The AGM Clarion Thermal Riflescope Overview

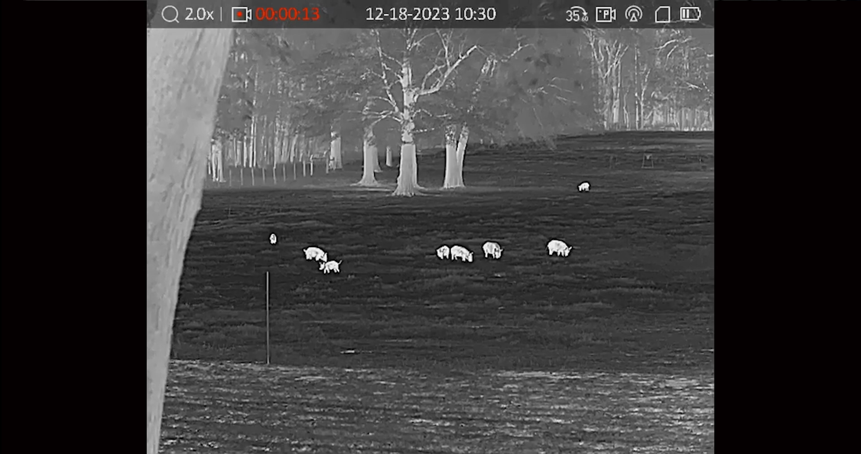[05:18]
Now, when you do that, the scope will get blurry in between. Think of it as an option to go from one or the other, almost like a switch.
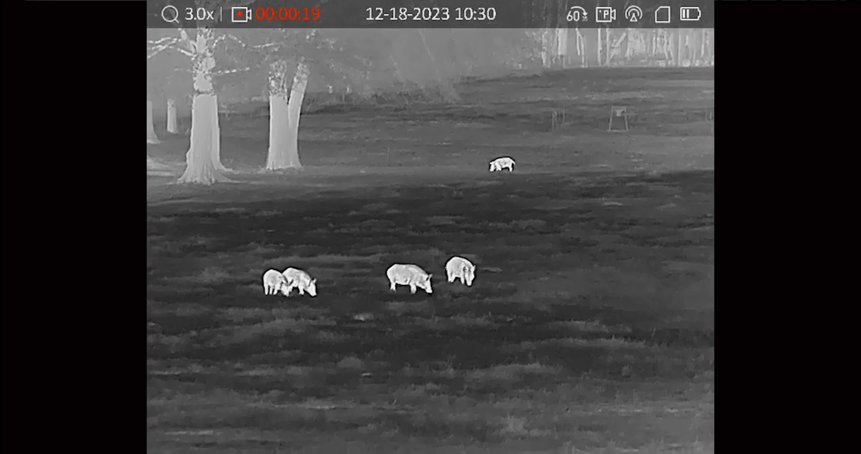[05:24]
So it's not analog, meaning that when you go in between 35 and 60, in this case, it's not like I'm on a 50mm lens right now.
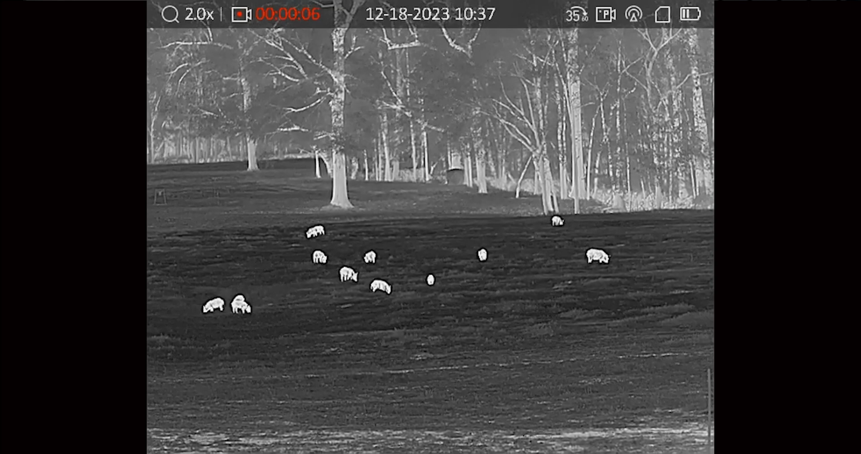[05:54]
And what that translates to is being able to choose between a clear image without digitally zooming in, a clear image that is more zoomed out. And then when I push this lever over,
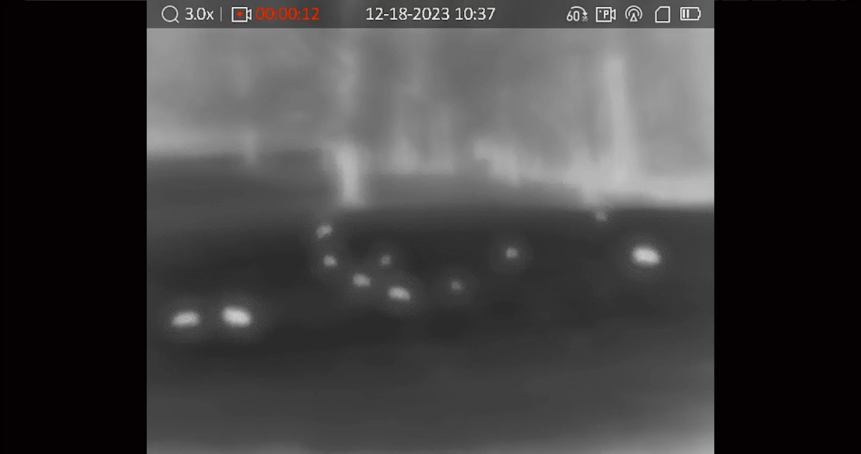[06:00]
I now punch in a little bit and I get a second clear image that is more zoomed in.
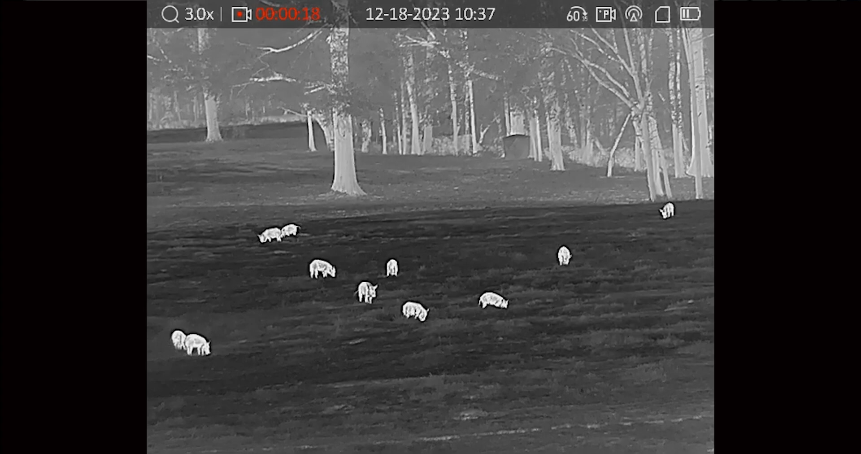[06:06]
So what that comes down to when you're talking about the two options in front of me, we have the 384 Clarion, as well as the 640 Clarion.
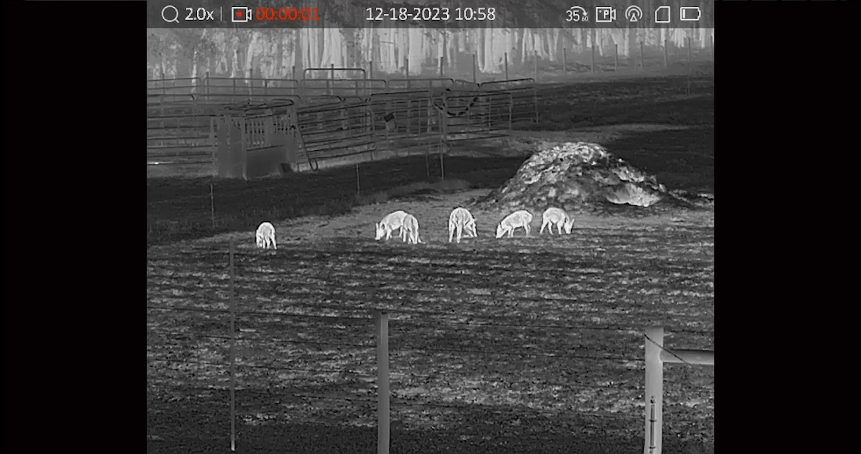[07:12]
With the 640 resolution unit, you go from a 35mm to a 60mm, and that in turn gives you a 3 power, or no, excuse me, a 2 power, or 3 power base magnification.
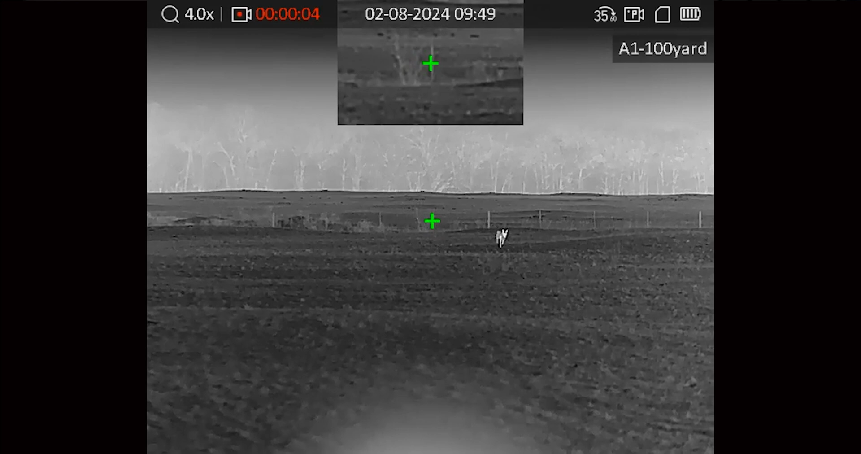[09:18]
And when I start seeing movement and I start seeing animals, I prefer to have a higher base mag just as a general rule, right?
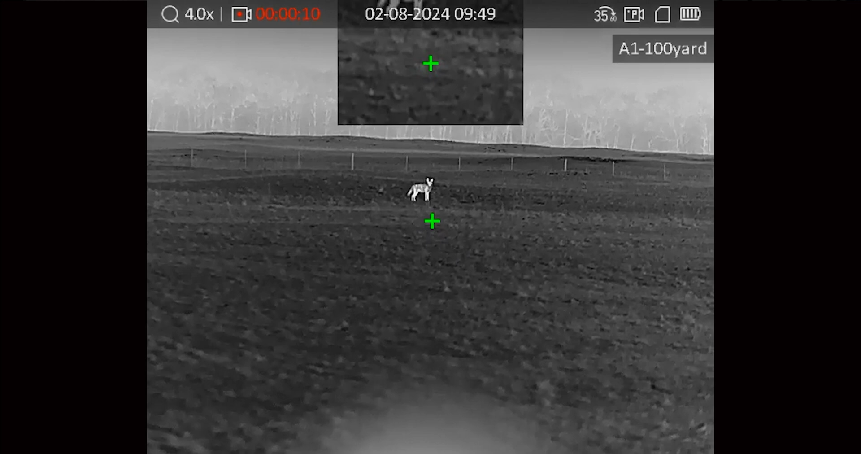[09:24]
A lot of coyote hunters might prefer to have a higher base mag because you need that clearer image at three power, at four power, right?
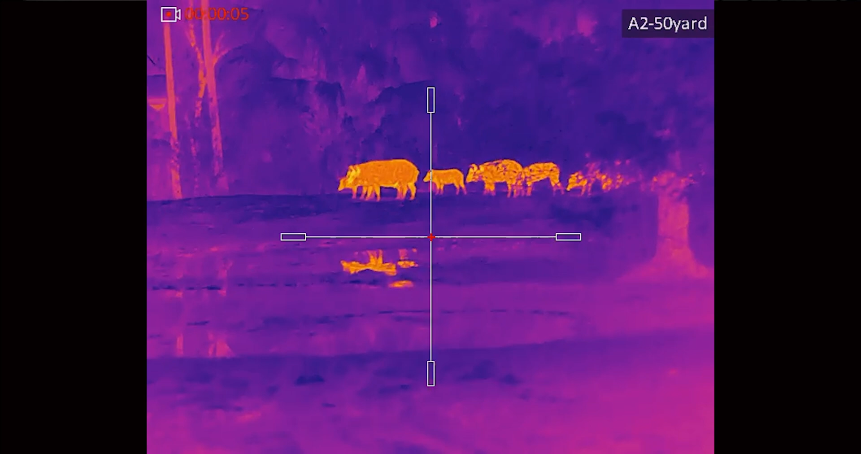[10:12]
So for a lot of hog hunters, especially if you're getting really close to hogs, you don't want to be punched in at four power. With the Clarion 384, that gives you the option to do both.
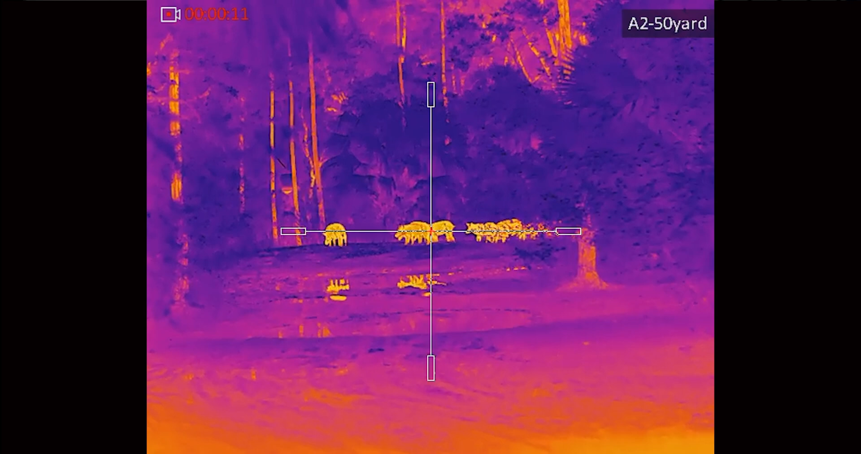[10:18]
So if you're someone who says, look, I just want to be stuck on two and a half power. I'm not really that far zoomed in.